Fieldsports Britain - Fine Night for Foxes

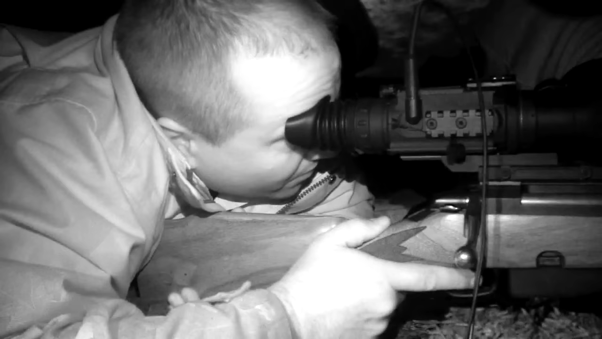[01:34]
he has been sent a Picatinny rail to seat the Drone Pro 10 times from Night Vision Gear UK.
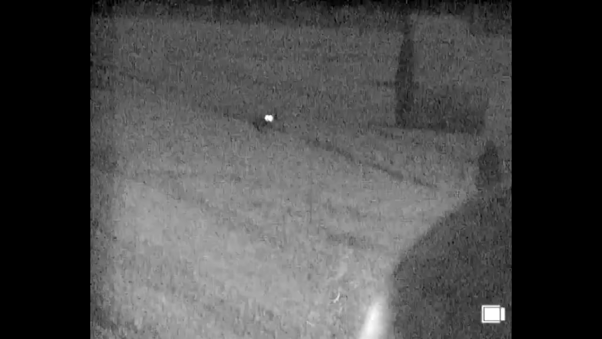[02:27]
But after he's fed the birds and played with the M25
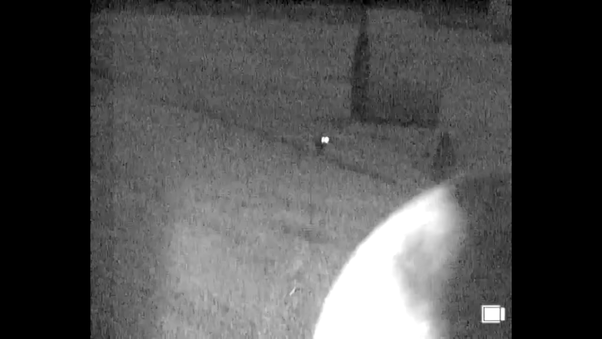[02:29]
on a Friday night we arrive at Crows two hours late. We have to zero the drone in darkness. We've got a box out into the gloom there somewhere about 100 yards.
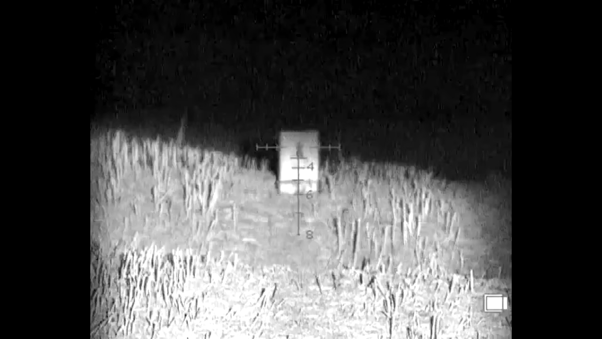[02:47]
So hopefully we will account for a couple of three foxes.
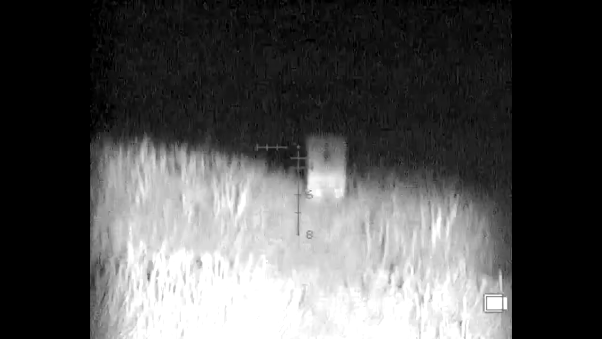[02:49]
We've got a lawmate recorder that we are going to put on to it tonight as well.
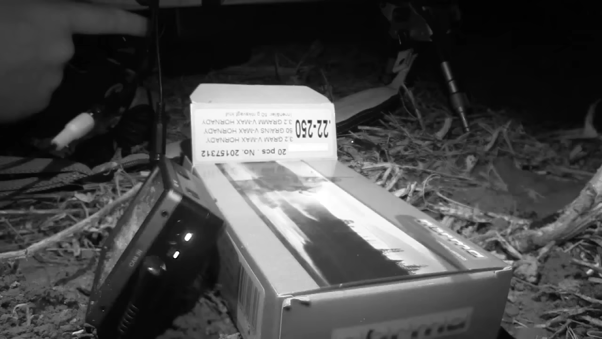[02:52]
So you should be able to see through the scope and see what we can do.
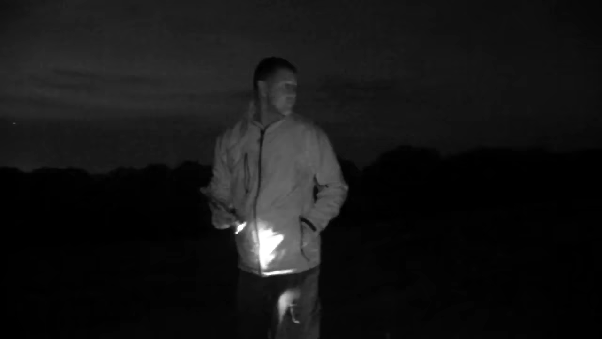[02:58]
We are on Andy's ground. So it should be a bit of a giggle. And I'm sure David is going to get a hell of a lot of ribbing over the next couple of hours.
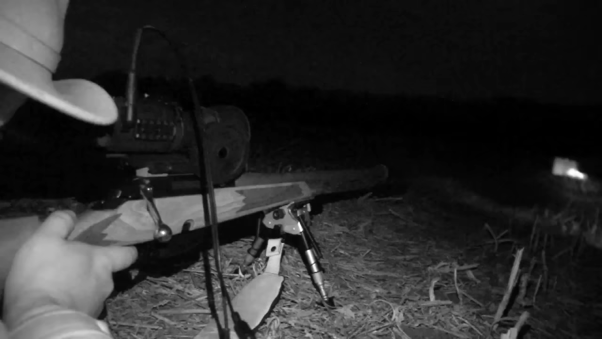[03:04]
So we've got to come down and to the left.
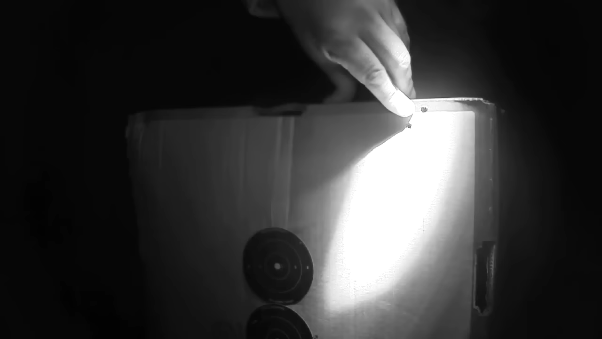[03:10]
As I say we want to be about there.
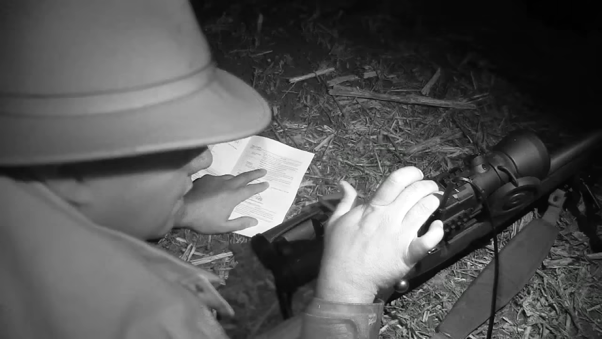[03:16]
Roy works his way through the zeroing, moving the crosshairs to the point where the shots have landed. So we need to adjust over to the right and up.
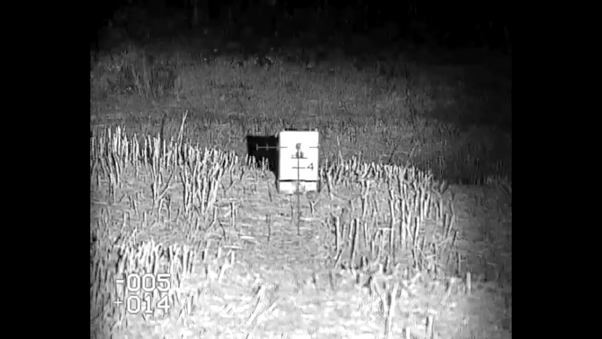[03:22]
So we're going to press button two on the right hand side and button one on the top. And that should take us a little bit closer.
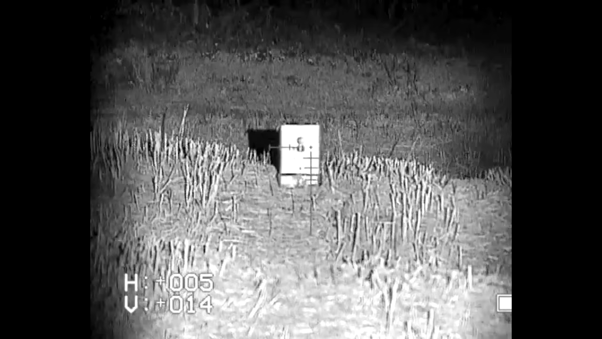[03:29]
So we'll have a go at that.
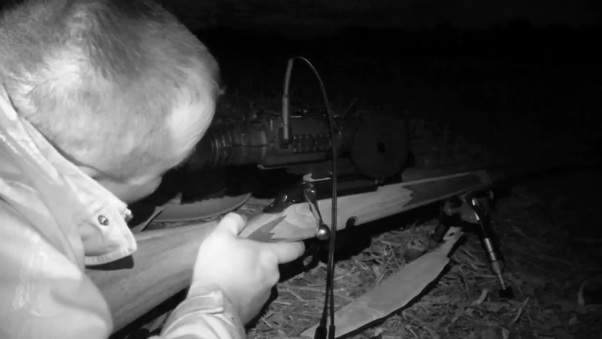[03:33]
We're not using a specific illuminator for this unit.
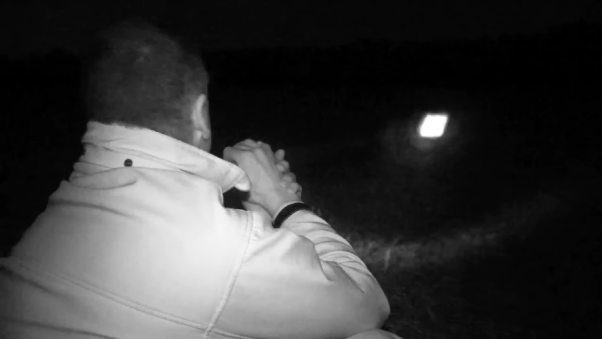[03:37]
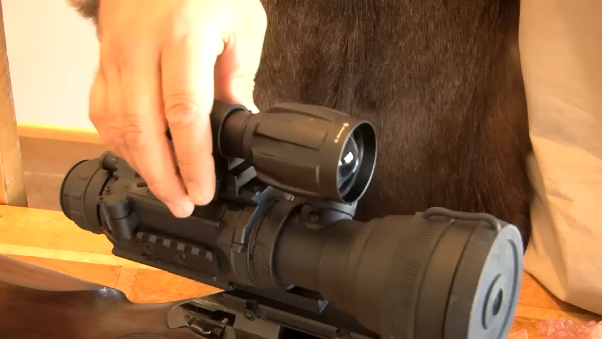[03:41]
And the reason for that was unfortunately David left it on the kitchen table as we were doing a bit of filming before we came out.
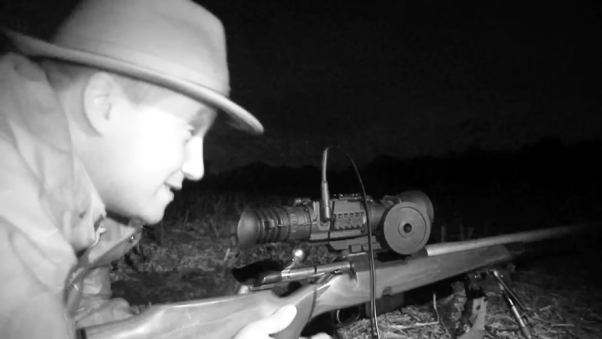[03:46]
So we've had to use another illuminator for tonight. And we're going to have to rely on that.
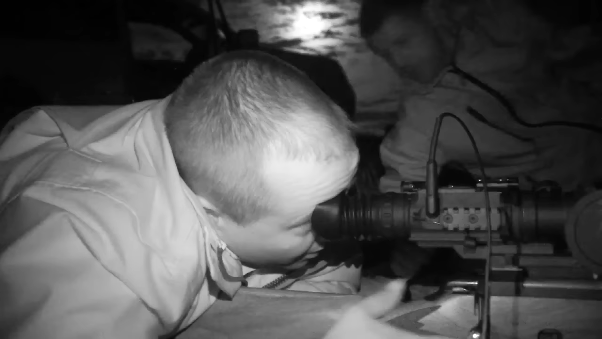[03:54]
We will be coming back out and using the infrared illuminator that the Drone Pro 10 comes with. But for tonight, because we have made a bit of a faux pas, we're just going to have to use an external light source.
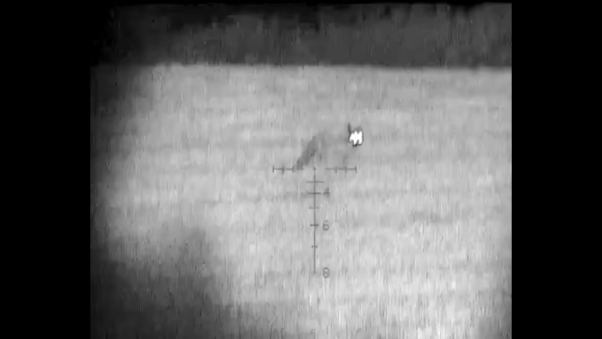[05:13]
We had six foxes coming in.
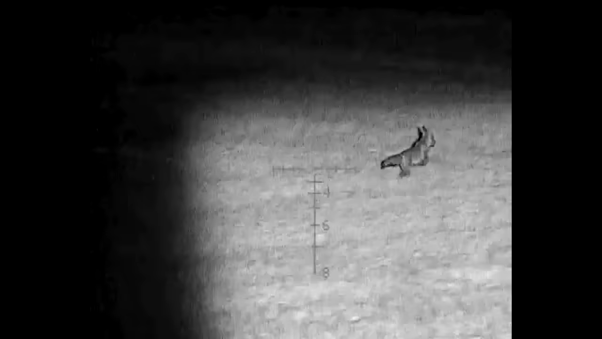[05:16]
We had six foxes coming in. We had six foxes coming in. We're in from different angles.